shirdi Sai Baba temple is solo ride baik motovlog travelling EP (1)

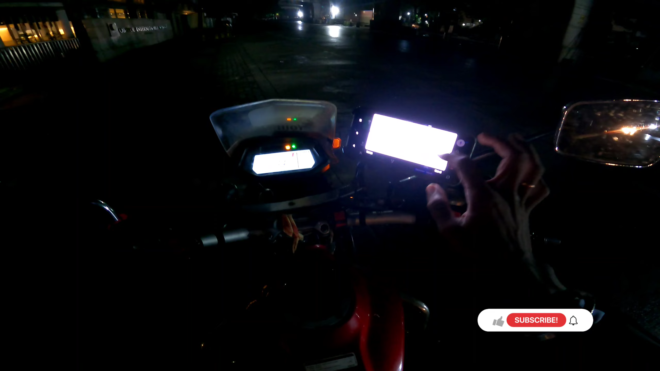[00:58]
और इधर अंधेरा बहुत, लाइट भी जा चुकी है अभी, तो निकलते हैं साईं बाबा के लिए।
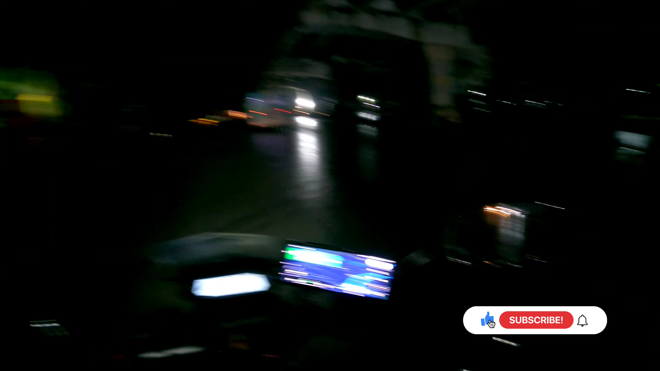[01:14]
रोड बहुत खराब है इधर,
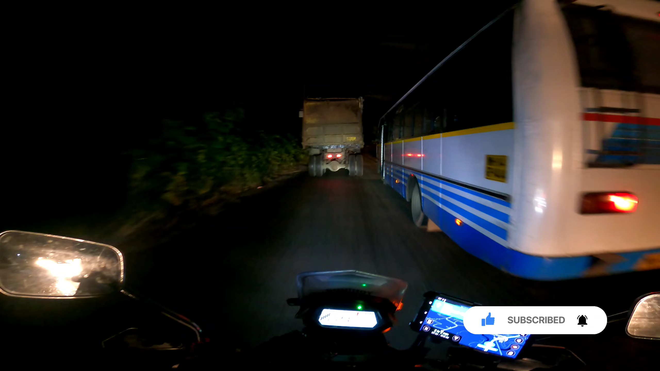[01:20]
सुबह सुबह सकाळी सकाळी कचरे से गाड़ी गंदगी फैलावतो है। शुरुआत तो हुआ नहीं है, अभी अंधेरा ही है। घड़ी बजा है 5:30, 5:40
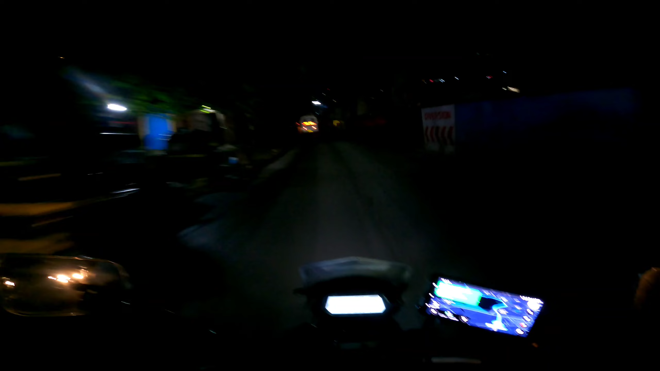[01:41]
और हम निकल चुके हैं साईं बाबा टेम्पल। सो वीडियो बने रहे एंड वीडियो देखते रहे।